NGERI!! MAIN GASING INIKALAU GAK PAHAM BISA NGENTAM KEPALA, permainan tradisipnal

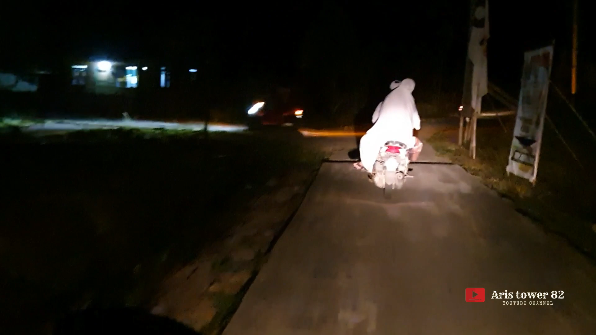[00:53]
Malam ni kita nak tengok suasana malam di desa Merpau ya.
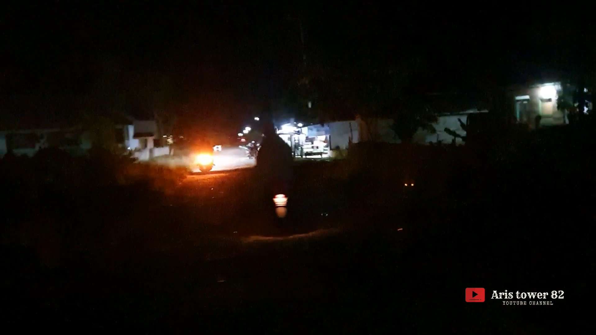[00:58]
Ini jalan merampol ni bro, kalau malam-malam tenggini semua ada ke tepi kumburan. Hehehe.
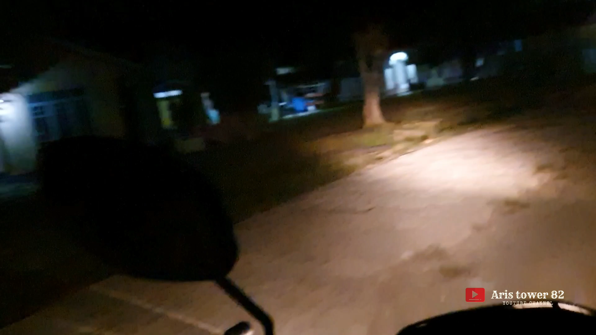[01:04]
Kita bisa sebelah kanan jadi macam gini, sepi. Orang-orang sini ya, entah kemana entah semua, entah tahu lah.
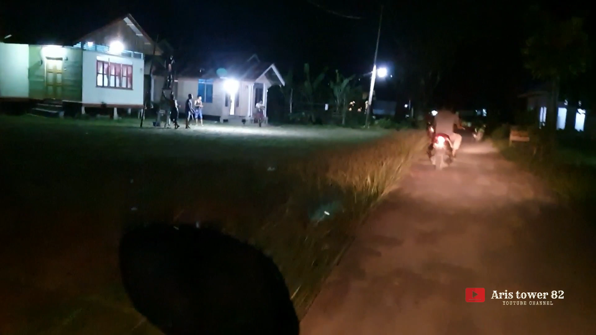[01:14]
Dan di sini ada muda atau warga-warga ya bro ya. Di sini yang main ya? Oh, di sini main dia.